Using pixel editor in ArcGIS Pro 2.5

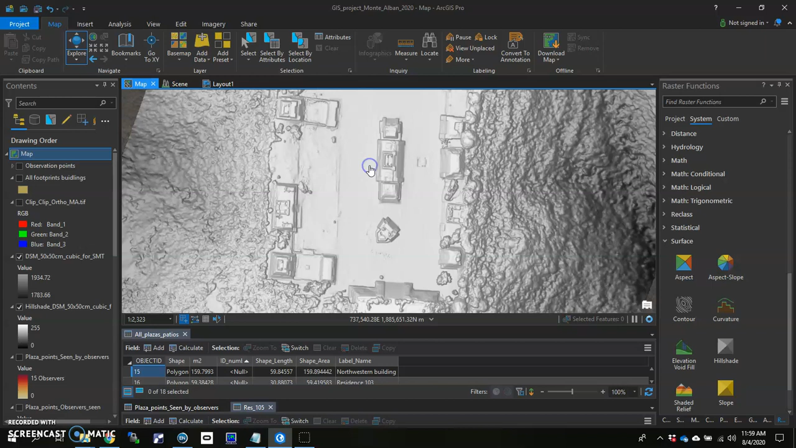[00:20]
So here we are at the site of Monte Alban in Oaxaca, Mexico. You can see the whole site here on top of the hilltop. And what I'd like to do is I'd like to add some hypothetical elevation to some of these structures, the built structures that are on top of the site. So, for instance, right here, this looks like a subtle wall, and I'd like to hypothesize as to what sound might be like within just this area right in here, and also sound in this area over here between this building and this wall. But the wall is a pretty low-lying structure,
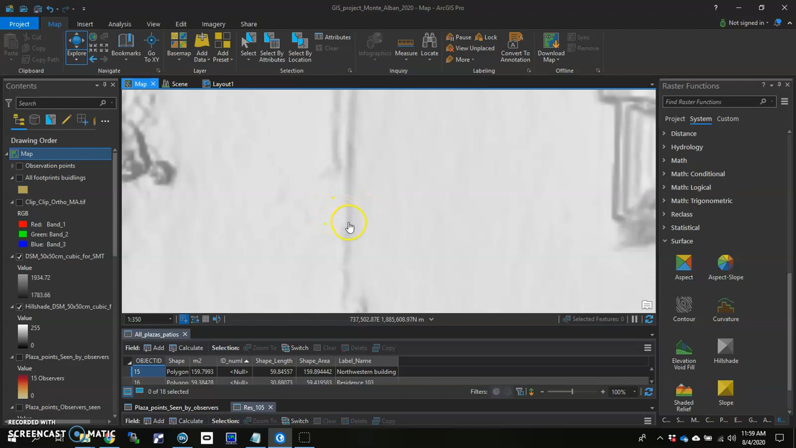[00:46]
so I'm going to actually have to build that wall up, which means I have to go and discern... Let's go ahead and turn our ortho photo on, zoom in. You know, kind of where the boundaries of this wall are.
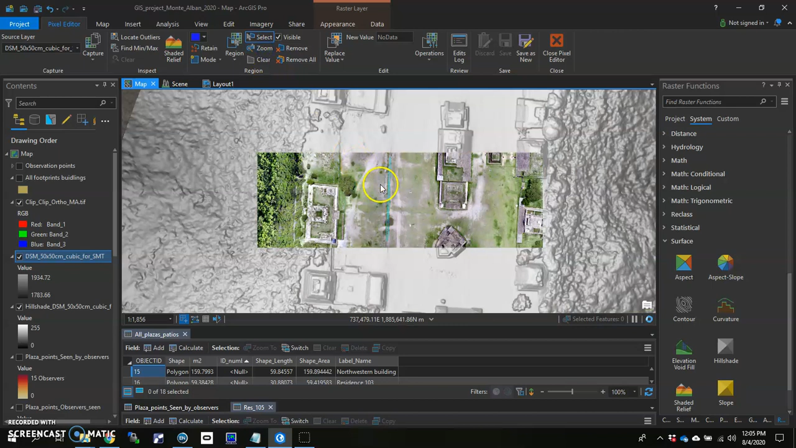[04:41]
And it zooms so that I can see basically the swath, you know, region that I actually want to change the pixel for. So I'm pretty much all ready to go. I have everything I want done there. The last thing that I'll want to do is double check that I'm here. Replace value within. And then I can enter in the new value. The other thing you can do if you want to try out some of the other tools I've got here is click on operations. Drop this down.
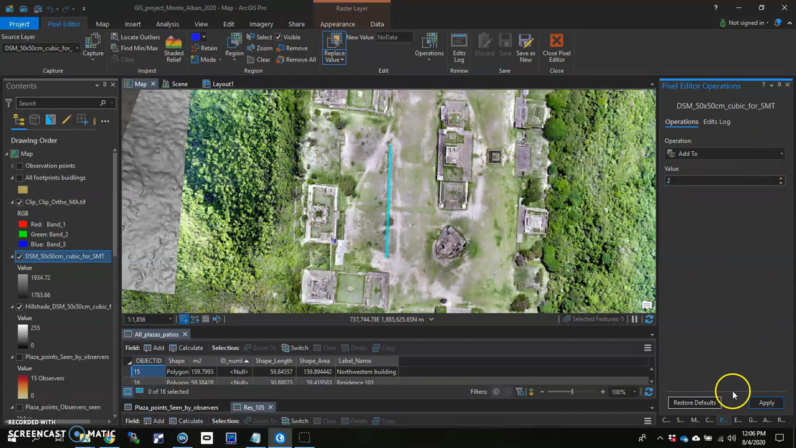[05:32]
And hit apply. Operation succeeded. We're all good to go. So everything's been changed as I wanted to. The only thing left to do is actually save the raster data set. So if you want to continue on and save what you've done, hit save as new. If you want to create a brand new raster data set, or if you just want to alter this data set you're working with, you just go ahead and hit save and it'll make those changes in the data set. So my advice is go ahead and do save as new and rename it so that you know it's something that you've actually changed.
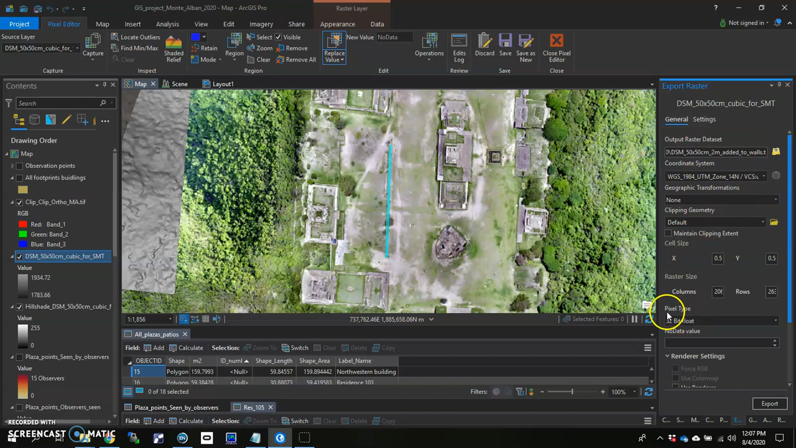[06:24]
2M added to walls. That's just for me. Maintaining clipping extent. And I just hit export. Boom. And it should be pretty simple. And it exports this new layer. We can double check it.
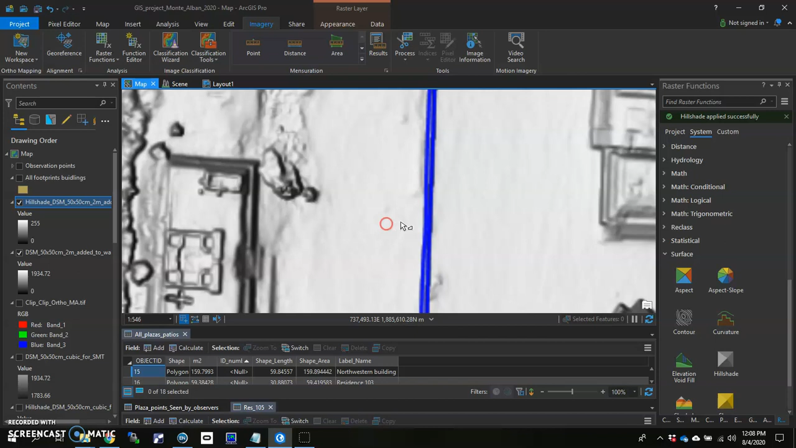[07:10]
And sure enough, within that, you can actually see the wall that we built. And if you needed to get out of.